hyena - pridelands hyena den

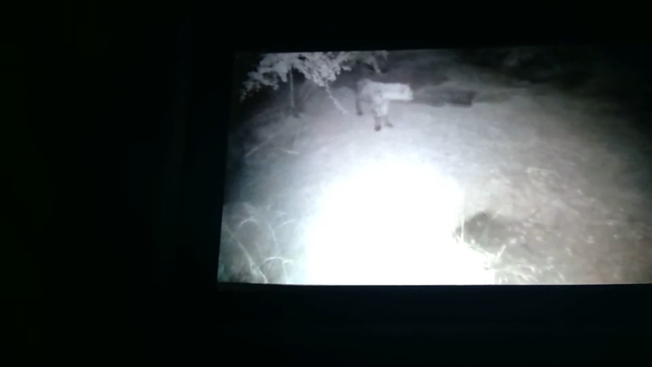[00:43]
Just had a pair of blackback jackal the last week, pretty much every day in this clearing, which has been pretty cool.
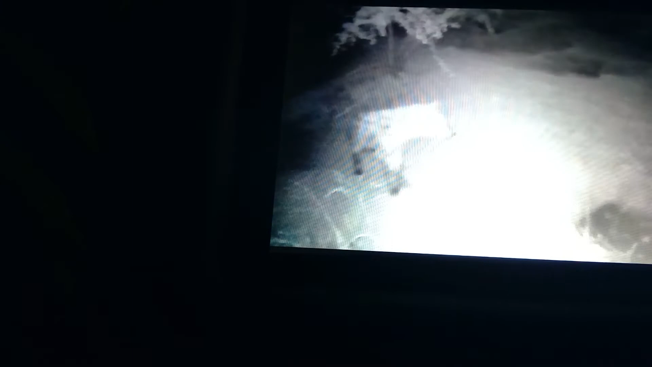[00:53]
And we actually managed to get it on camera this morning.